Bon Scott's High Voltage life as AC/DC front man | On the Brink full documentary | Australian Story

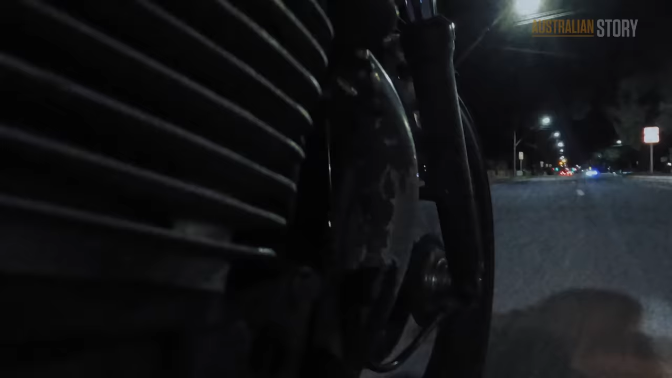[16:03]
As we were turning right into Rosetta Street, a motorcycle came out from nowhere.